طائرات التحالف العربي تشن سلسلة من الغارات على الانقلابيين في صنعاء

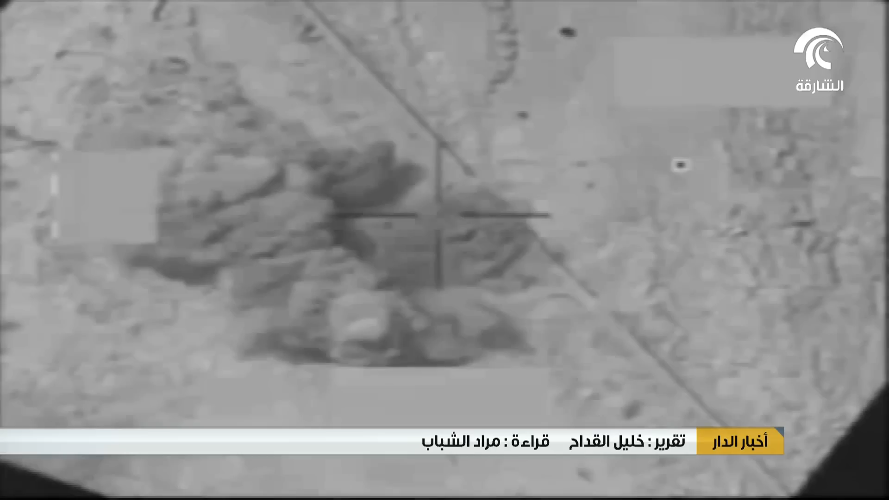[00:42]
مواقع لميليشيا الحوثي والمخلوع صالح في العاصمة صنعاء وقال شهود عيان إن الغارات استهدفت معسكرات عطان والنهدين والتموين العسكري ومخازن المؤسسة
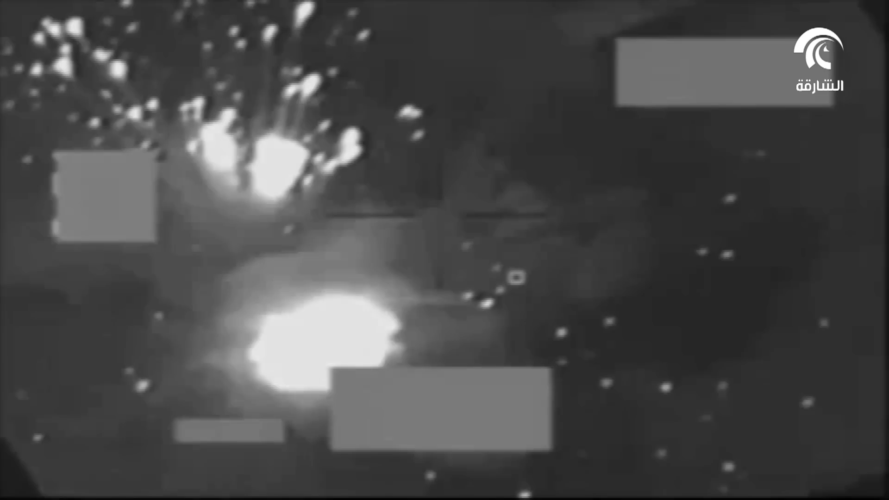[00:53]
الاقتصادية العسكرية وسط صنعاء ومعسكر الصباح غرب العاصمة كما قصفت بثلاثة
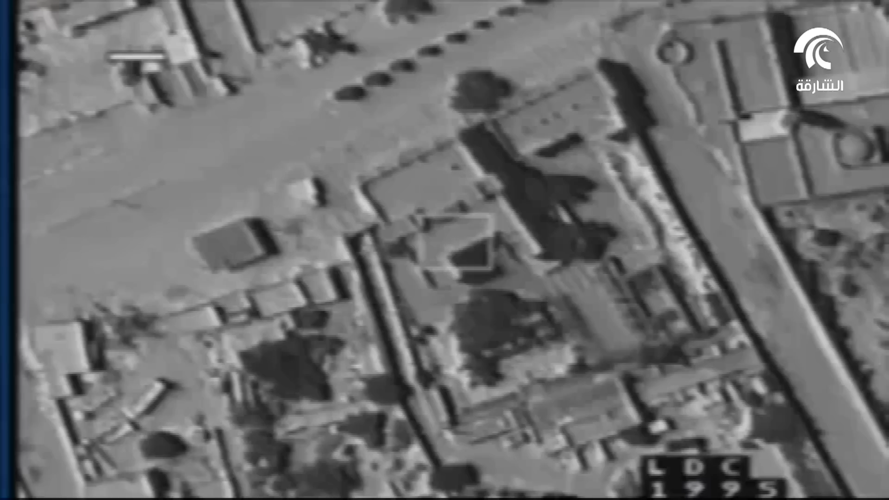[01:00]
عشرة غارة متتالية مواقع
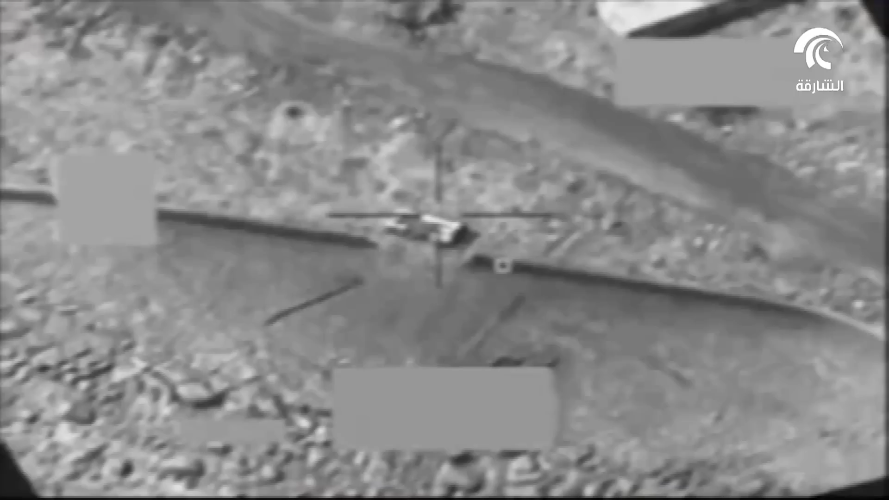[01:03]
ومعسكرات أخرى للانقلابيين في محيط العاصمة المركز
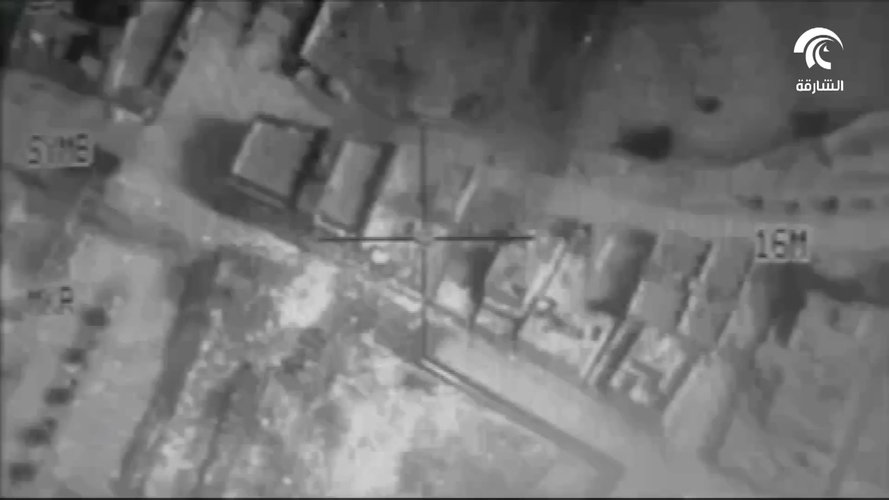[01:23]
مقاتلات التحالف العربي لاستعادة الشرعية مشيرا إلى أن الميليشيات تكبدت نحو
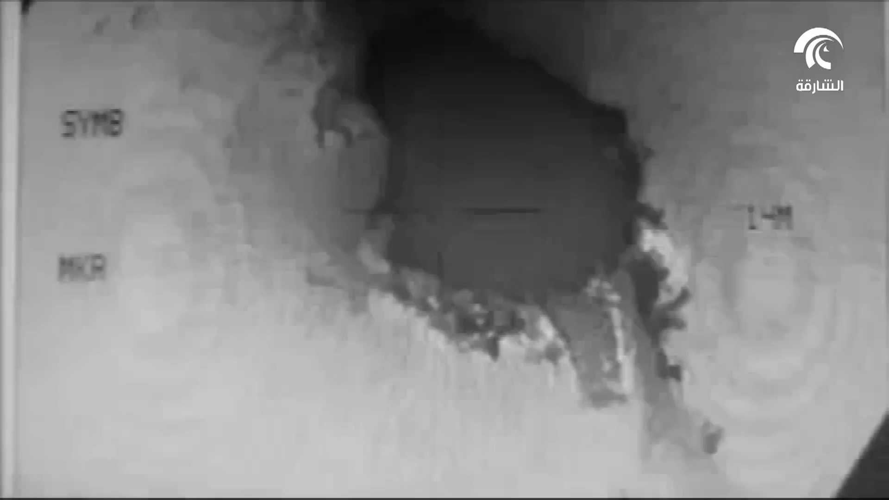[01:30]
1700 قتيل و200 جريح وأضاف أن الغارات التي شنتها طائرات
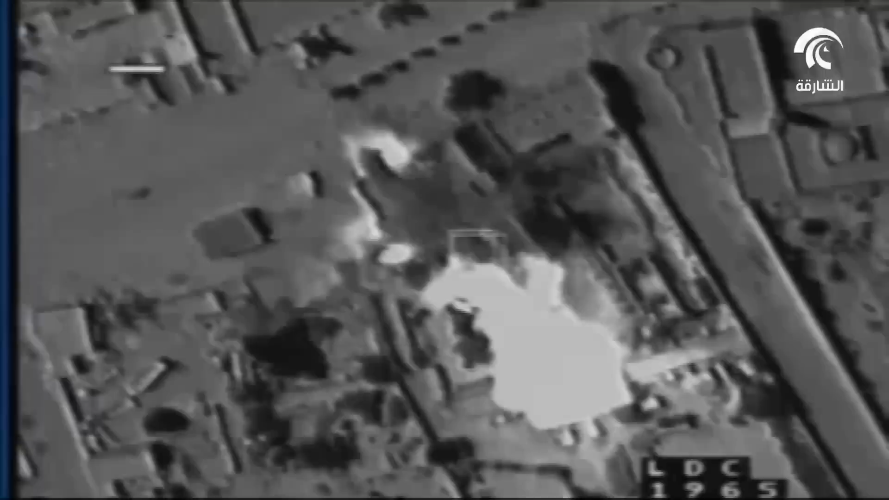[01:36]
التحالف تميزت بالدقة الشديدة حيث أصابت المواقع المستهدفة